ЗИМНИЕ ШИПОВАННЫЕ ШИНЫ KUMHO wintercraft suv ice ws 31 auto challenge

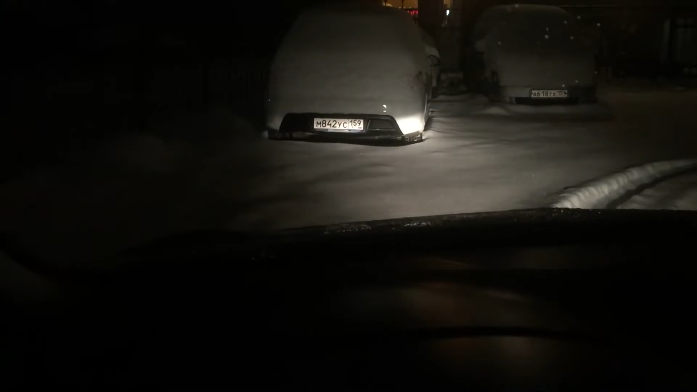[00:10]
резина огонь, первый раз такую вот резину вижу, вот посмотрите, видите, высоту сугроба.
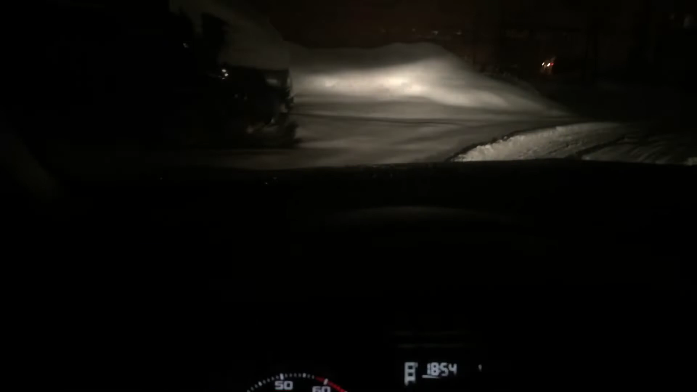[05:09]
вот просто в самый снег заезжаю,
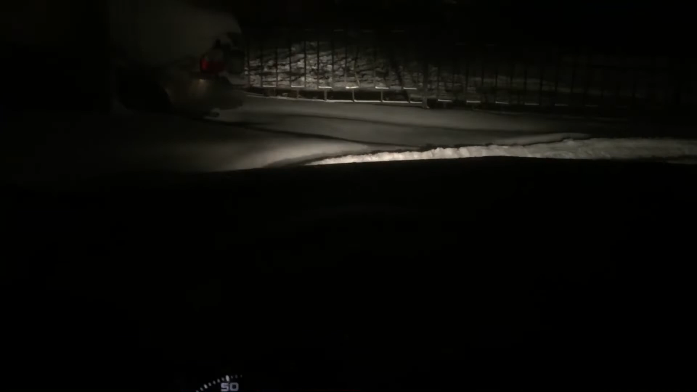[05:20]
вот сюда вот видите, где еще не накатана, просто еду тихонечко,
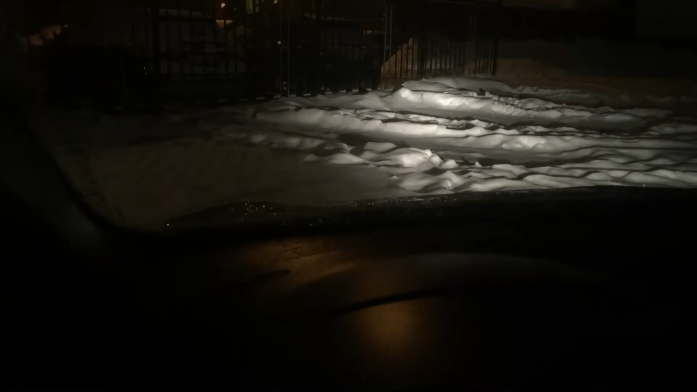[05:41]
резина огонь, первый раз такую вот резину вижу, сейчас посмотрим следы,
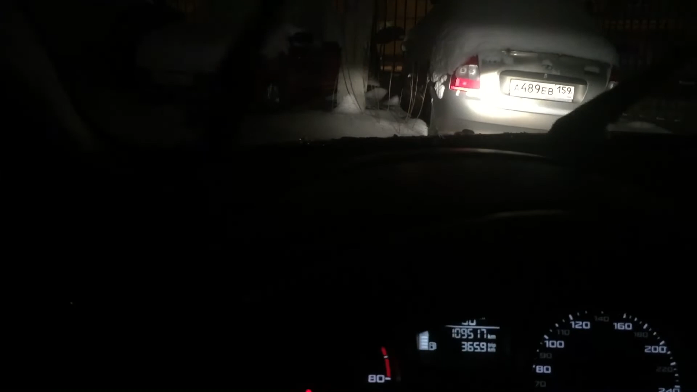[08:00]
сюда в горочку уже не смог забраться, видите, я просто даже не газовал, сейчас возьмем разгончик побольше,